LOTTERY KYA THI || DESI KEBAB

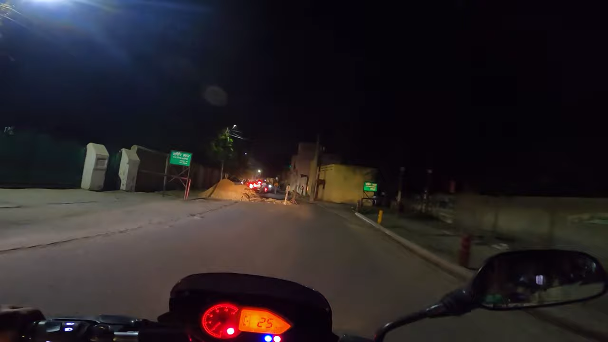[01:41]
अरे यहाँ तो एकदम ट्रैफिक लगा हुआ है, कैसे जाएंगे आगे, घुमा के जाना पड़ेगा क्या? What should I do?
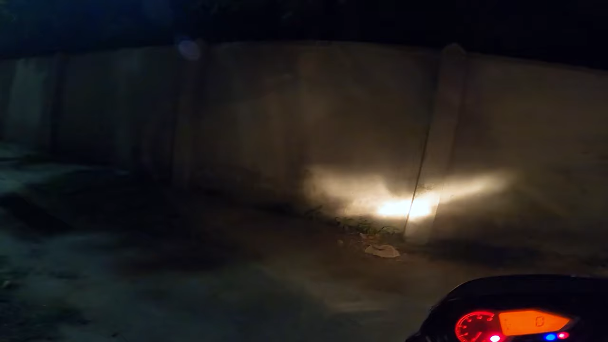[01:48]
मैं सोच रहा हूँ कि यह यूटर्न ले ही लेता हूँ,
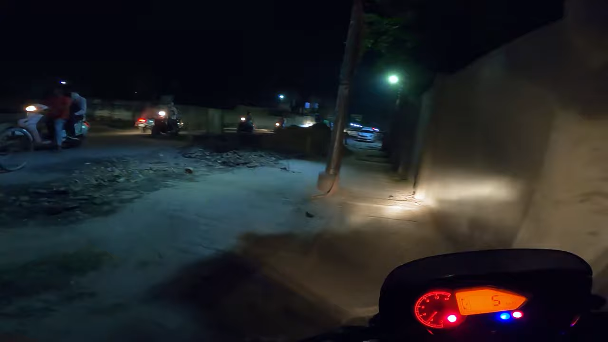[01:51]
लंबा दिख रहा है मेरे को ये, थोड़ा सा टाइम वेस्ट करने का कोई मतलब नहीं है, हट जाओ भैया।
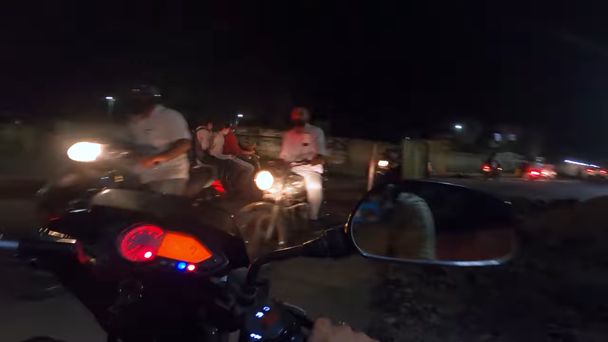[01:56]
तो मैं आगे से चक्कर मार के पीछे जाता हूँ, है एक रास्ता उधर से भी,